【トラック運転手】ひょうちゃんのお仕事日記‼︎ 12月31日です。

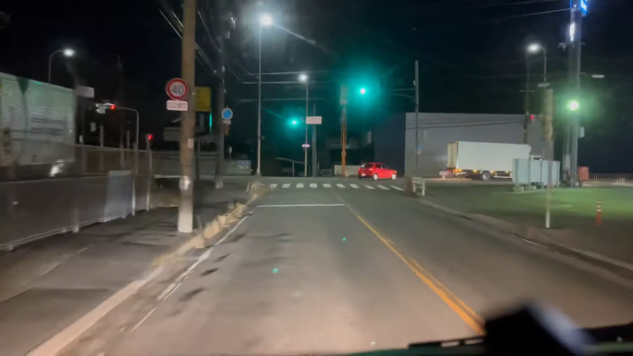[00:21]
金曜日です。今は朝の6時ですね。
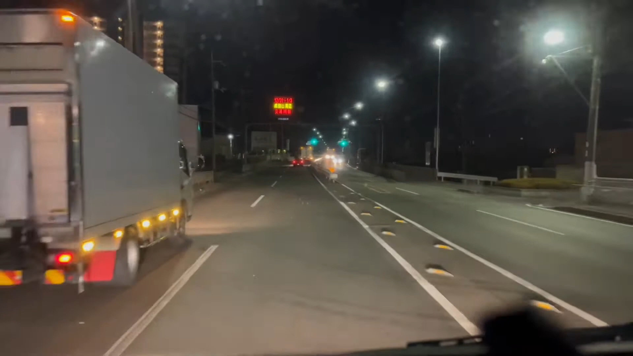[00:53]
今ね、これ配達に出たとこですが、これで今年の私の最終便になります。今年のラストランですね。やっとこの便が来たかなっていう感じでね、走ってます。
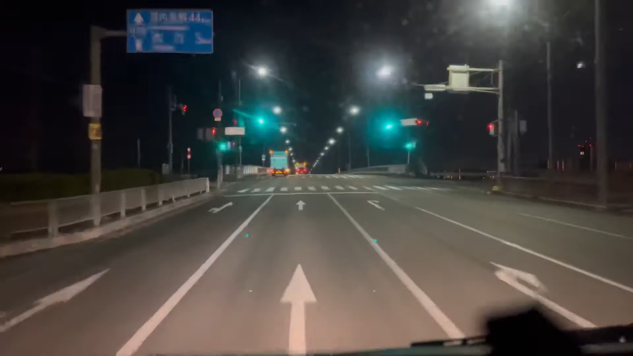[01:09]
さすがにね、今日はね、大晦日っていうこともあって、もうずっとね、夜中から車少ないですね。昨日は多かったんですけど、今日はね、やっぱり大晦日なんだなっていう感じがします。
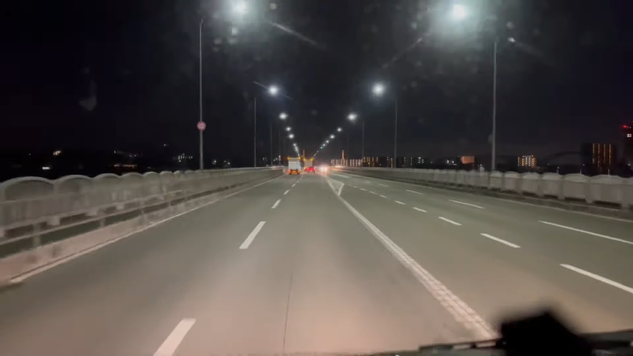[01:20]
で、まあ一応ね、昨日の夜からすごくね、大阪は風が強いんですよ。で、まあ天気予報では今日のこの朝の時間帯に、まあ、もしかしたら雪が降るかもっていう予報だったんですが、まあ、今んとこね、風は強いけど雪が降りそうにないので、まあ良かったなと思っています。で、今日はね、2画面ではありません。
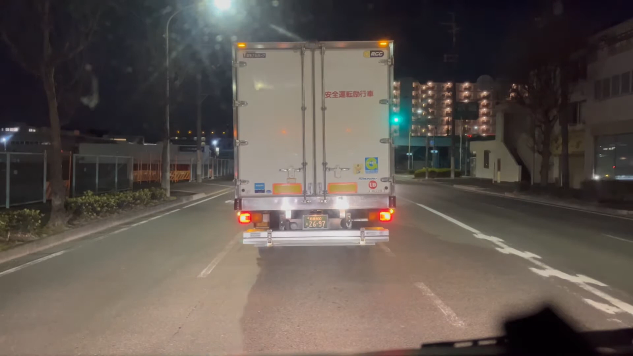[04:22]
まあ今回初めてなんですよ、この iPhone 使って撮影するのがね。で、まあこれ見ててもらって分かるように、今まではね、その前の運転席の前に、まあ言うたら iPhone 立てかけた状態で撮影をしてたんですが、まあちょっと今回ね、もう本当に小さいステイみたいので、まあ一応固定して撮影してるので、まあその辺はね、ちょっと前に比べるとやっぱ距離感が違うかなっていうのはあります。